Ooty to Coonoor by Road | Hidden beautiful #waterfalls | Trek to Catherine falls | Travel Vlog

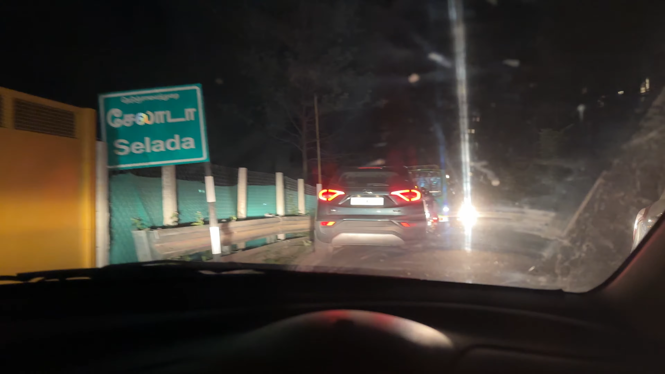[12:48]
और भाई अपना हम पहुँच चुके हैं घर के, मतलब लोग पास ही रूम के एंड ट्रैफिक हो रहा है थोड़ा सा।
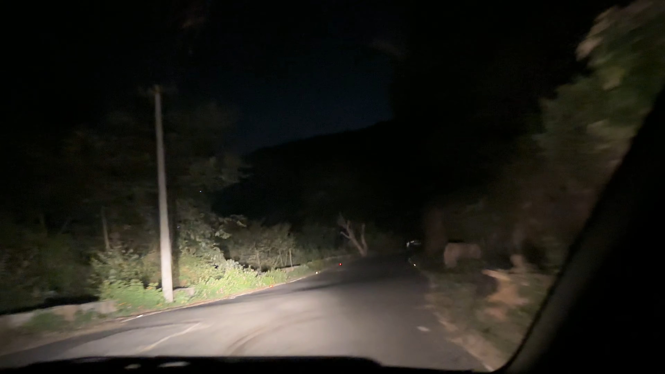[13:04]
भालू देख लिया, पहली बार देखा मैंने ऐसे रोड में भगता हुआ। भाई लेपर्ड था यहाँ पे, भाई लेपर्ड था यहाँ पे, वो लेपर्ड था भाई।
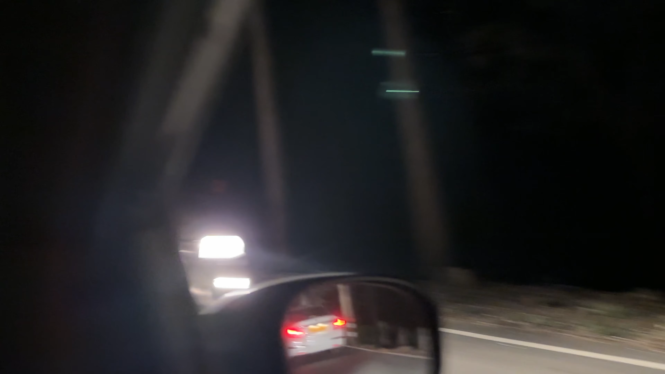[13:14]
फक मैन दिखा नहीं, आया नहीं होगा, वो लेपर्ड था भाई, साफ दिखा मेरे को।